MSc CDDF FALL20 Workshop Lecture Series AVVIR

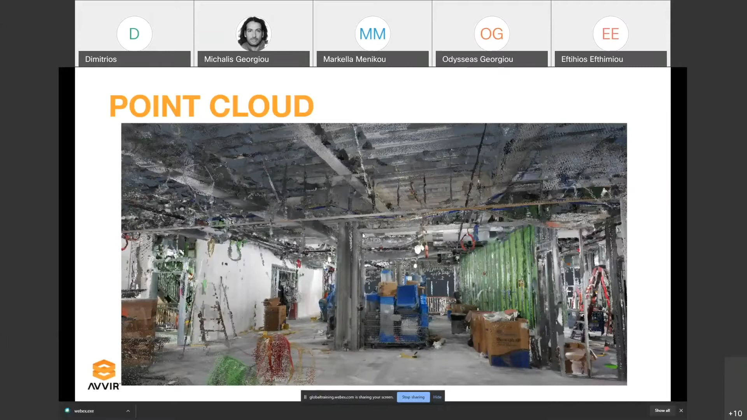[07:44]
the specific one, depending on the scanner you use, obviously the quality varies. So very briefly, that was a very high level summary of the processes and what we do.
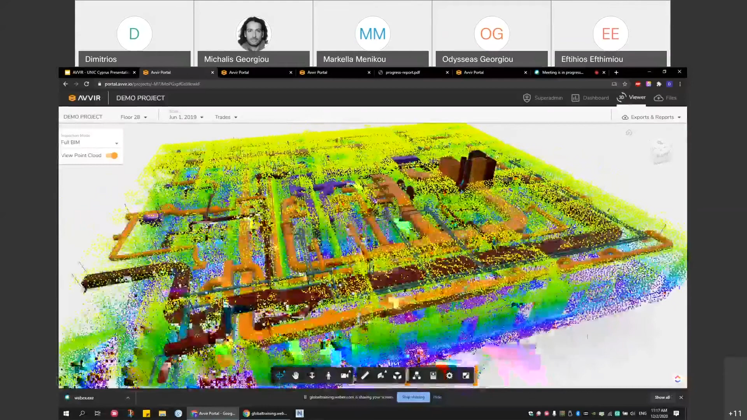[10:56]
So you that gives you the ability to turn on the point cloud, in order to see and inspect how the point
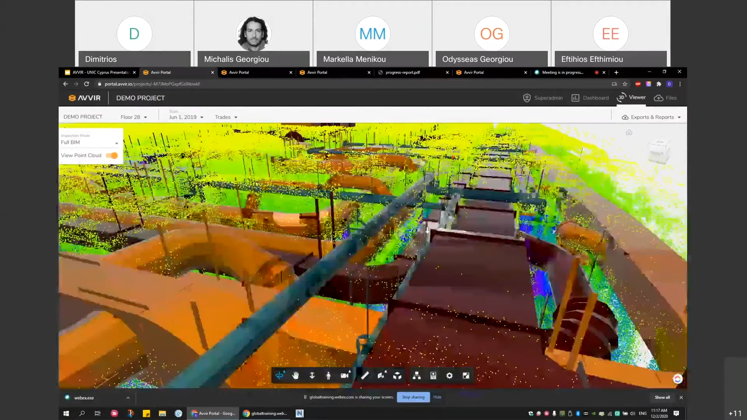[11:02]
cloud is the as-built conditions are related to the design intent conditions.
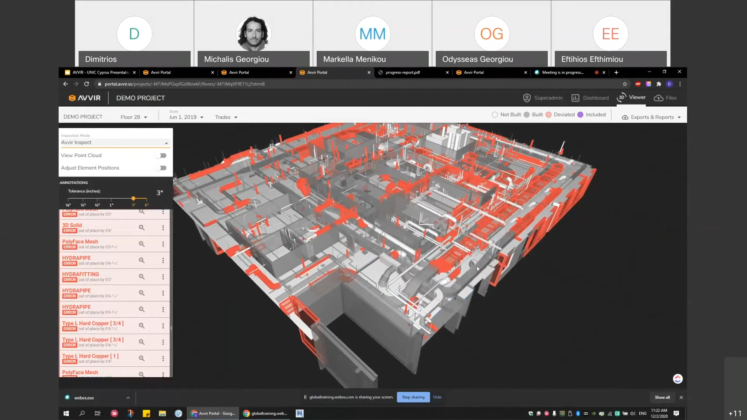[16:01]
And what is non transparent is considered to be not built. And what is transparent is considered to be built. And the elements you see as red are the elements that the algorithm is picking up to be deviated. So if I turn on, I will isolate again the HVAC systems, so we can go closer and check those into detail. So I'm going to isolate HVAC. And if I turn on the point cloud,
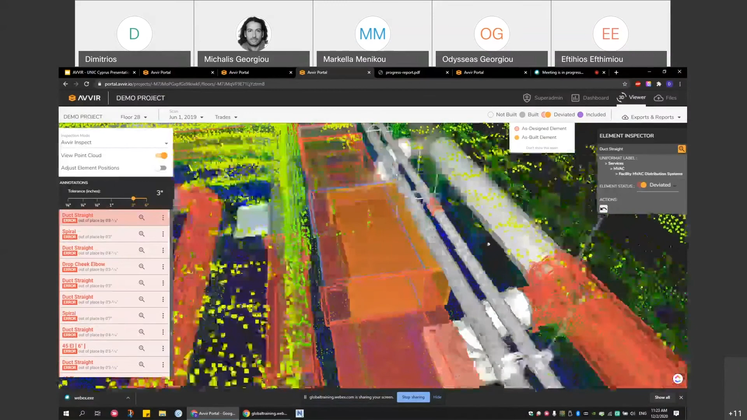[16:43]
what I see here now is the highlighted with this blue outline element is the element that is the design intent. So basically, the element that comes from the BIM model. And the orange element is the as built element. So it's basically the element that the algorithm is picking up to be built on site.
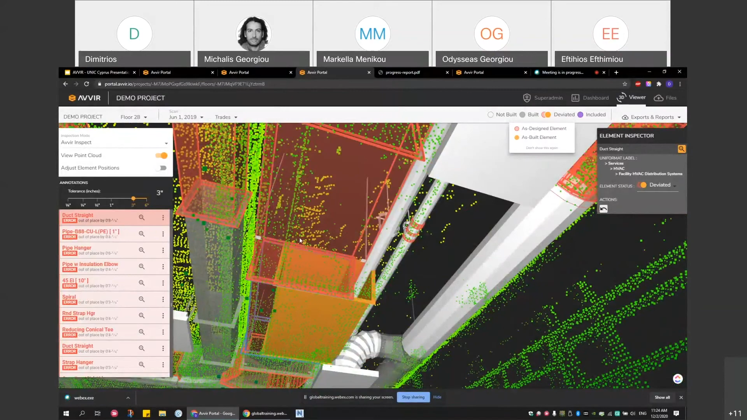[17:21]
And you can verify that that that's actually true, the algorithm has picked that to be correct. So this HVAC duct, and you can see that from the elements next to it. So you can you can tell early on that this HVAC duct has been built a little bit to the right.
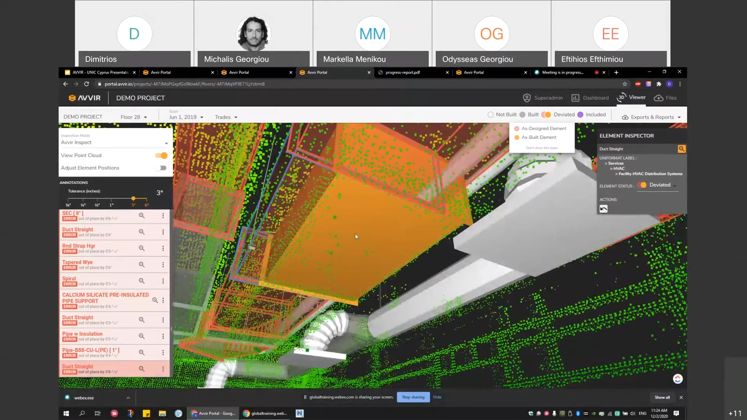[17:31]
And on the left here, you can see the amount of deviation, which is eight and a half inches.
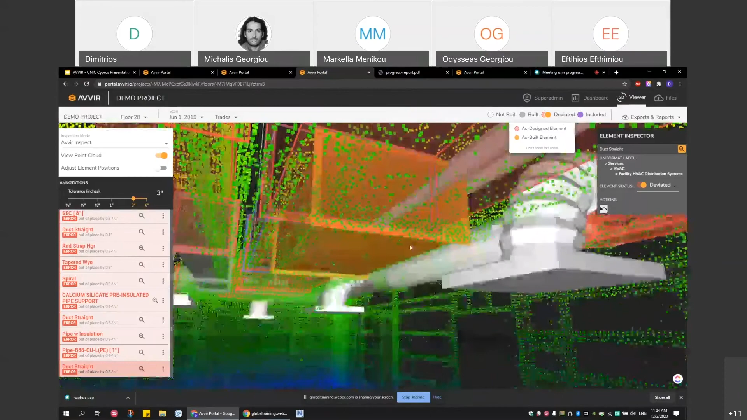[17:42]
And so what is interesting here is you get this notification early on. So this is already installed, but the when they're planning to install this pipe, you can already tell that this there's going to be a class here. And you can foresee that issue early on. So although the the trade partner who is going to install this HV, this pipe is going to know that they're going to have some issues on site early on.
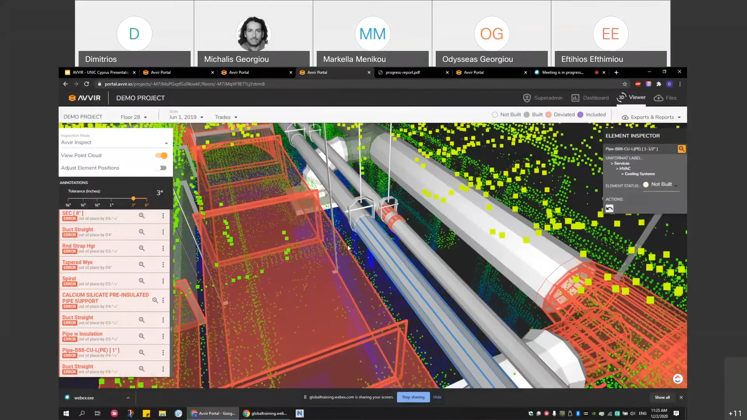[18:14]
You can change if I turn on the point cloud, you can change the tolerance of the deviation. So if I switch to one inch, and you can we can change those to be metric, this is in inches and feet, because basically, the company is based in the US.